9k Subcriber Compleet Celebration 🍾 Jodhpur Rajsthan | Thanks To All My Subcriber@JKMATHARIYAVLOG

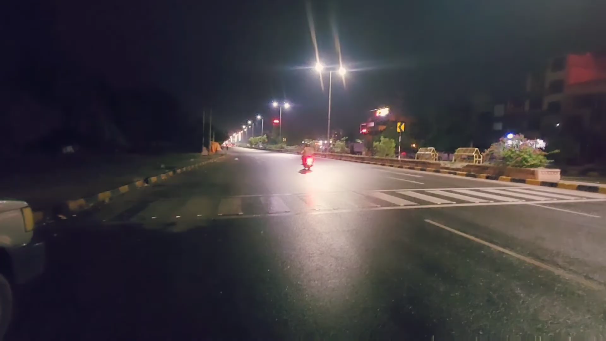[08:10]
और देखिए थोड़ा सा बारिश का मौसम भी हो रखा है और रात के टाइम का सूनापन, और ये हमारी BMW में लक्सू खड़ी है और साथ में राहुल बैठा है अंदर गाड़ी के अंदर, लक्सू टाटा कर रही है बाय बाय।